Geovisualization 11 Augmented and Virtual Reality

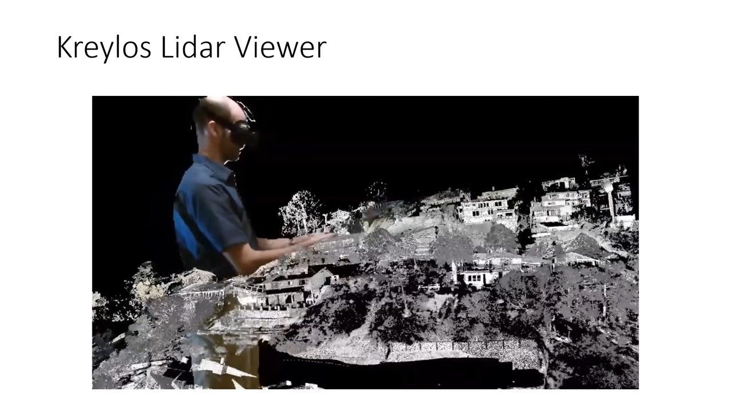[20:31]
Um, this is one of my favorites. This is, uh, his LiDAR viewer. Uh, he's using, he's demonstrating this with the HTC Vive. Um, um, but, uh, and you're getting to see it sort of render around him, uh, which is also amazing. Um,
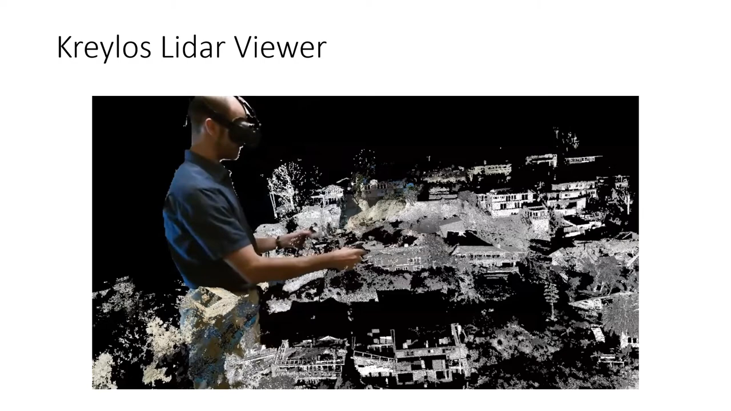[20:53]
so what he's got here is a terrestrial point cloud. Um, some of it's been colorized.
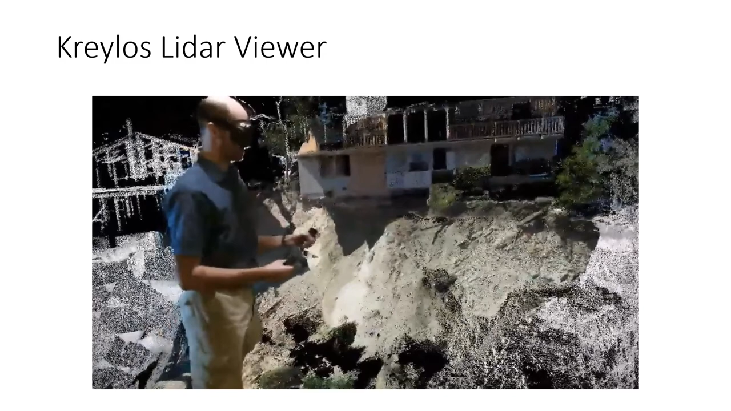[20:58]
You'll see him zoom in here on the colorized portion of it and just using the, um, using the, um, the, the hand devices to, to manipulate and move.
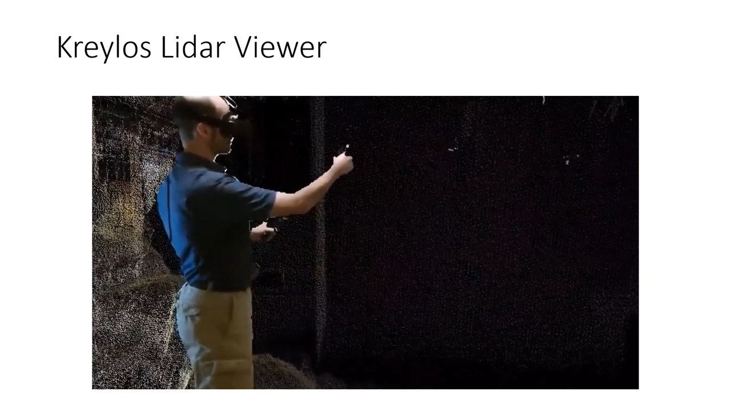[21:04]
He can mark up, um, different parts of the point cloud.
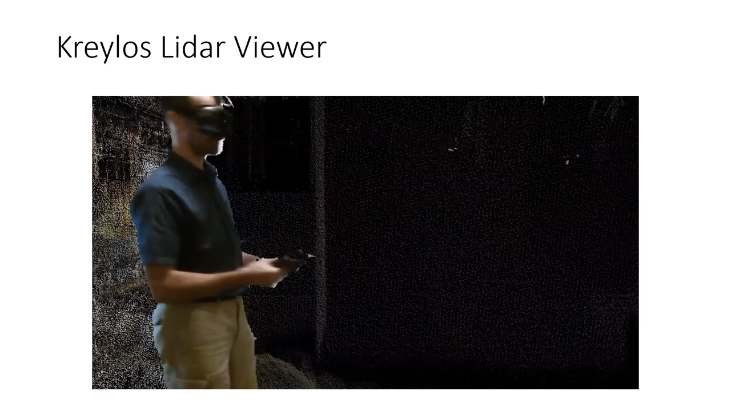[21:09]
He can measure things. You can create planar surfaces, um, but it's a very naturalistic way of exploring, um, this kind of, uh, technology.